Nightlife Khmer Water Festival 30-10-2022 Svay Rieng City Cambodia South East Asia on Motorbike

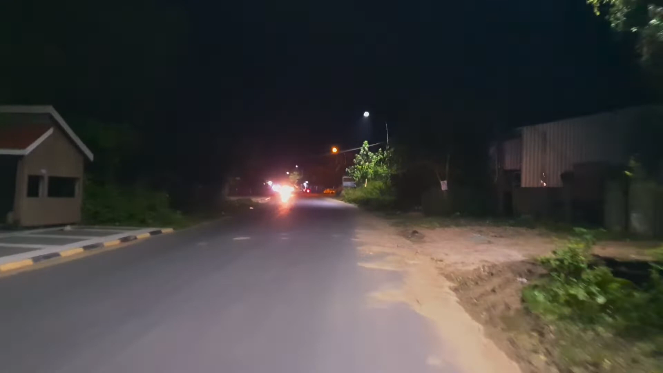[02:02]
कैसे जबरदस्त घर बने हैं, घर भी बहुत जबरदस्त।
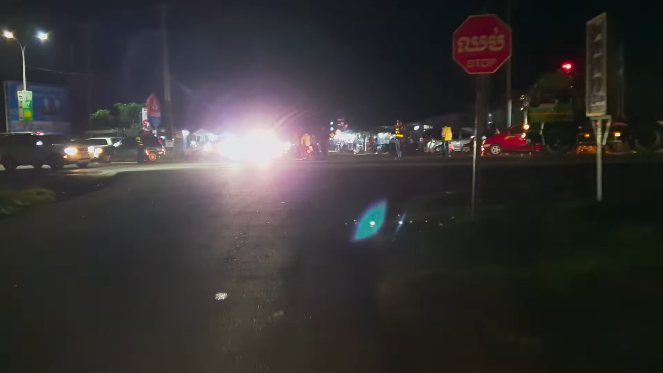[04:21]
ओए ओए भाई, ये रोड देखो पूरा बंद है।